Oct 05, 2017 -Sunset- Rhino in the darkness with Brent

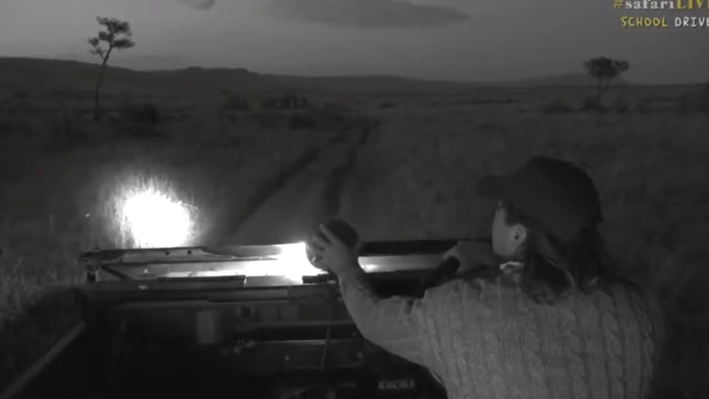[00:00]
Is that what I think it is? Oh, it's a black rhino, guys. This is really exciting.
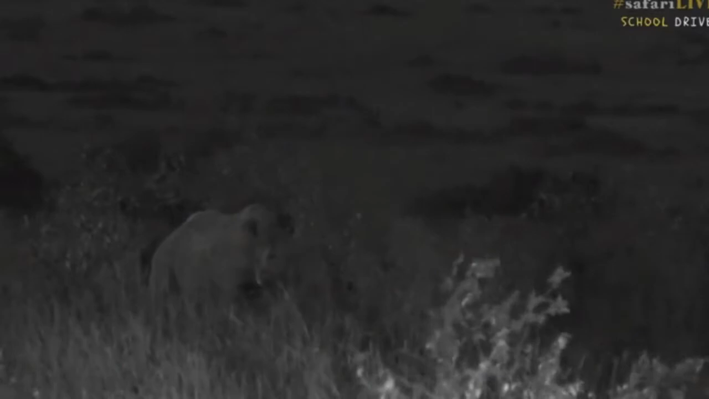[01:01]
So you've got to be careful around them. And with this very, very strong wind that's blowing, and the wind is going from him to me, so he might get a little bit upset. So I'm just going to keep my distance from him. And I'll say we're not using the lights too much. There we go.